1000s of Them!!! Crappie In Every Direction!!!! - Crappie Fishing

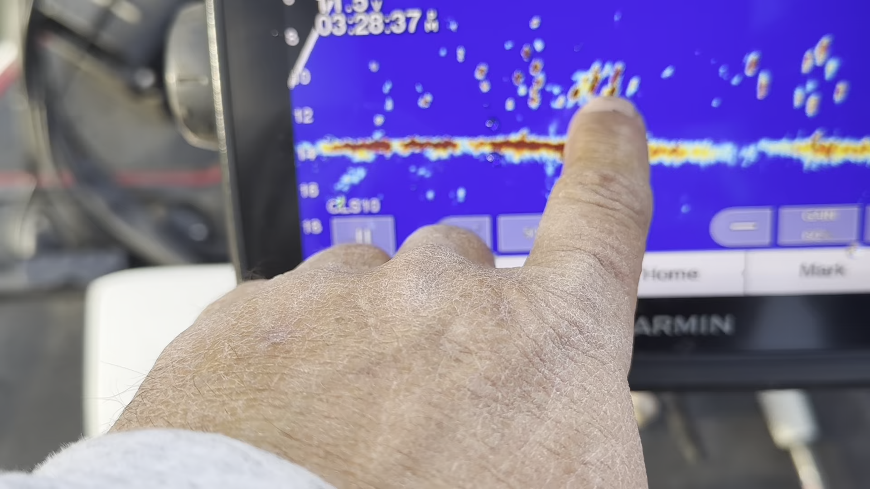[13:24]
Goodness, but they're right here. Yeah, dude.
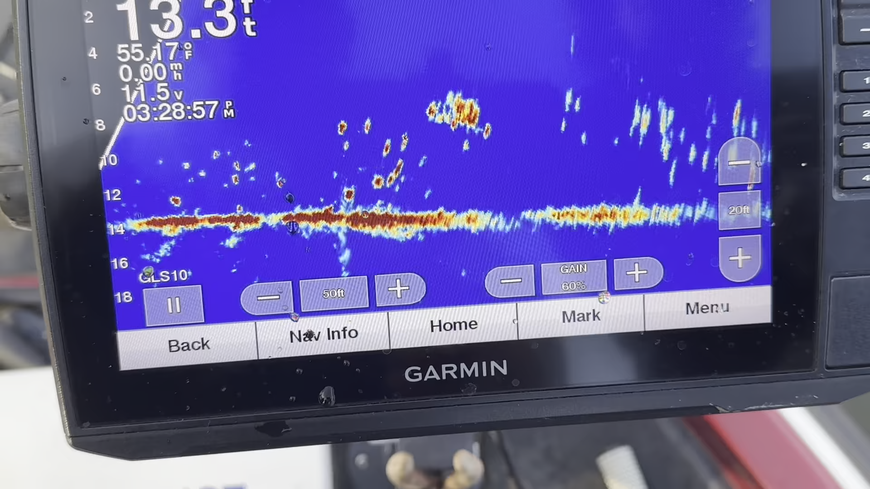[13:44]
On screen: depth 13.3 ft
Yeah.
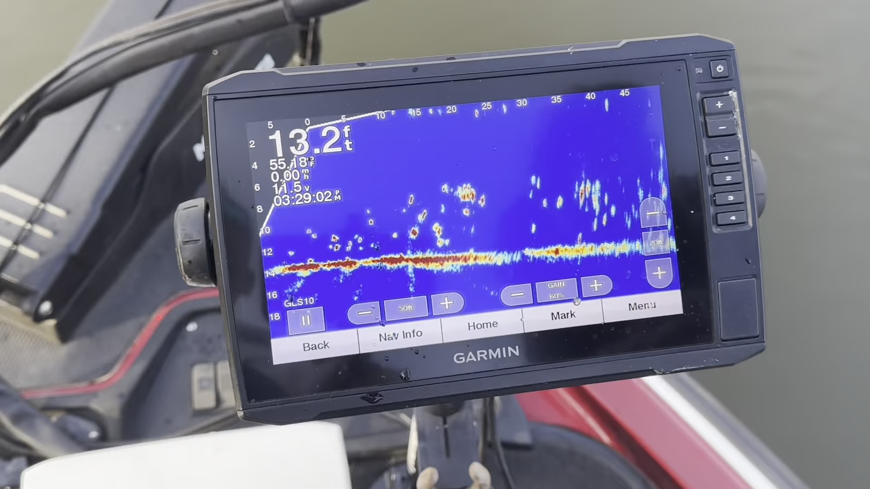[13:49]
On screen: depth 13.2 ft
That's the first one I've ever seen really swim down a little. That was good. What are you doing?
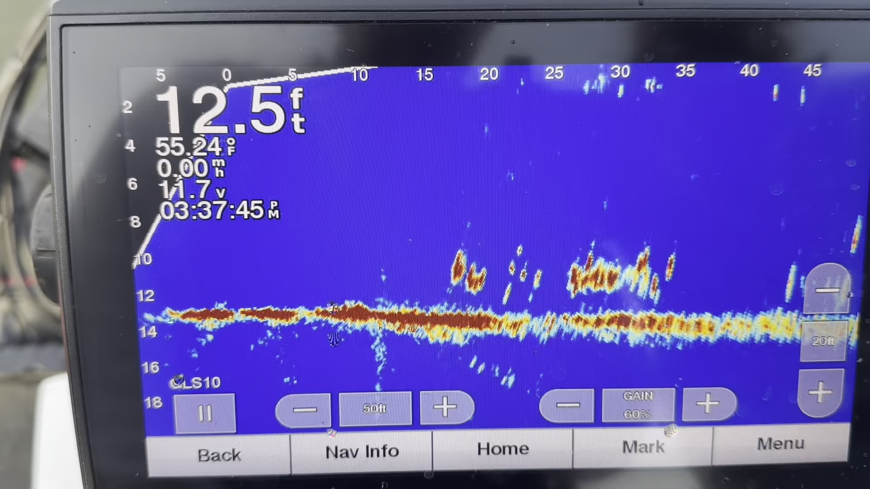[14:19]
On screen: depth 12.5 ft, water 55.24°F
Start winding again. Slow down. Start whining.
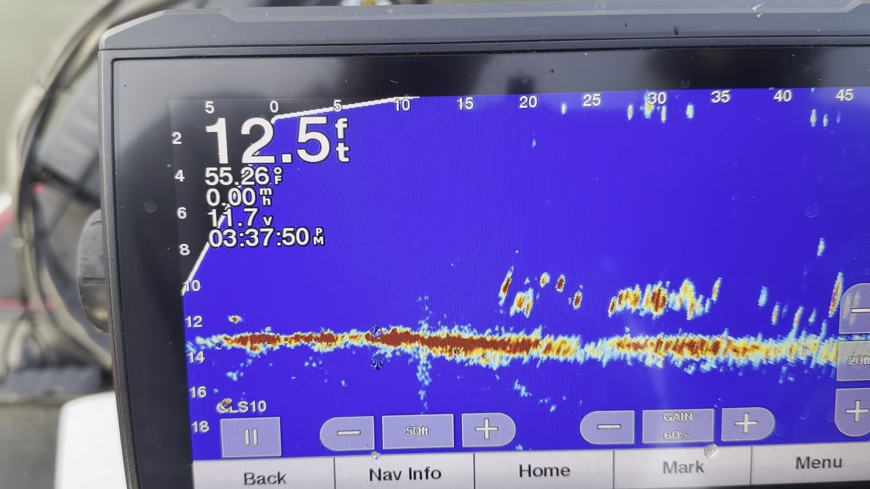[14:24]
On screen: depth 12.5 ft, water 55.26°F
You got him. That was crazy. Same. He's on him.
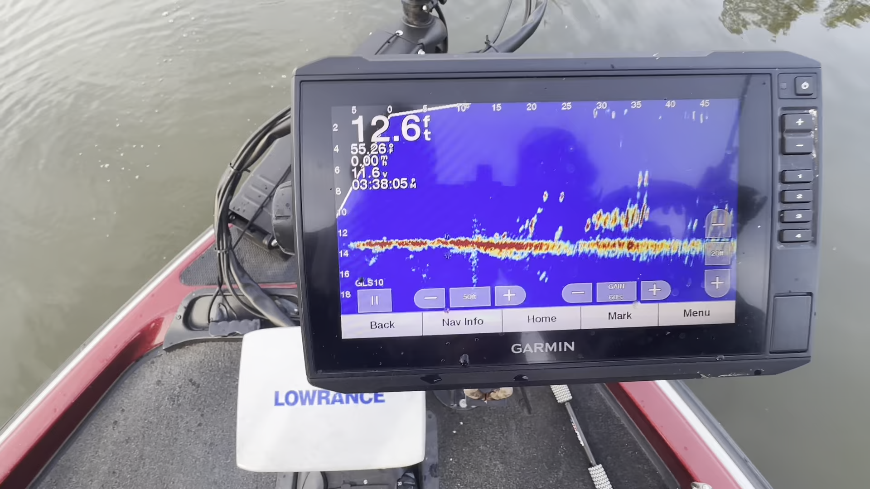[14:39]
On screen: depth 12.6 ft
There's two of them falling. Got him. Yep. Of course, this is the baby one.
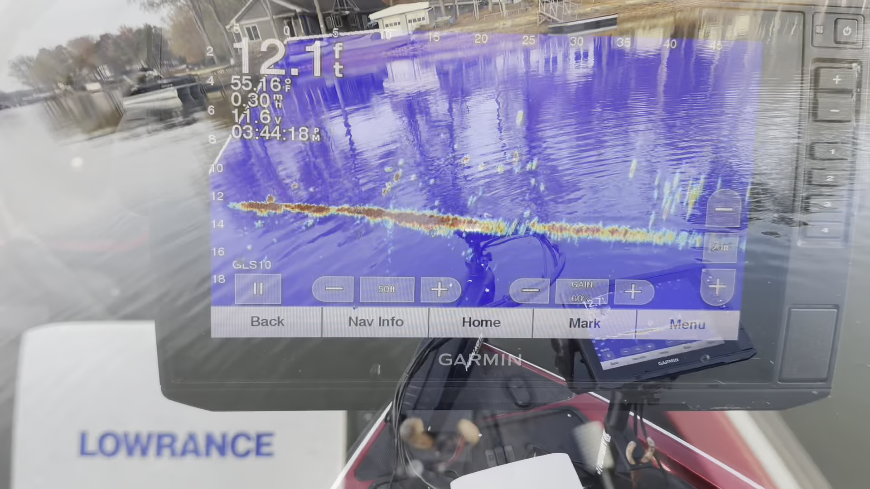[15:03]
On screen: depth 12.1 ft
Here's your G. Start whining, dude. You wait.
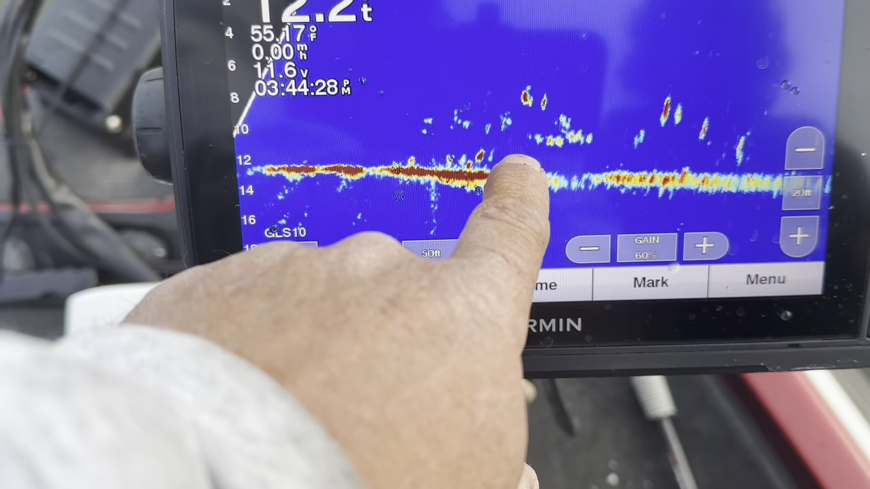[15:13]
He's going down on it. Yeah.